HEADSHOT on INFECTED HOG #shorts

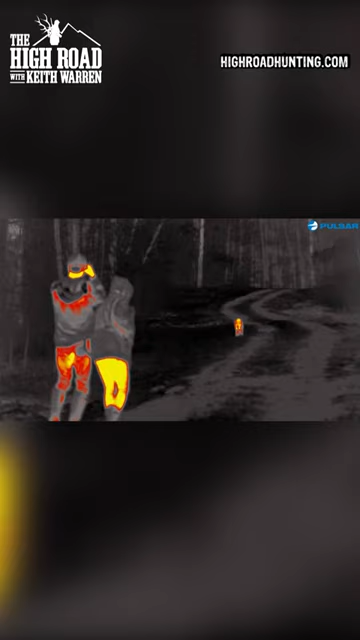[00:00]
Sure enough, this hog there, it doesn't look right. Something's not right with him.
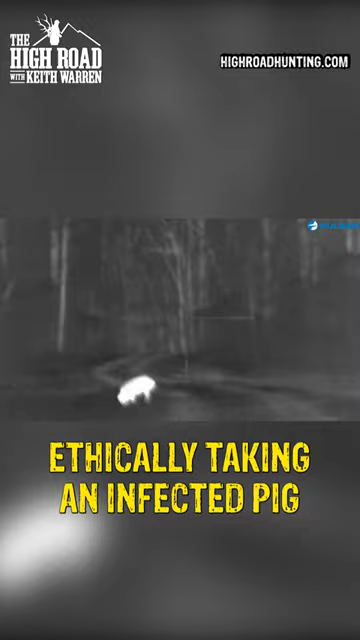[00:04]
Silhouette does not look normal, but I'm still gonna shoot him. Maybe he needs me to shoot him.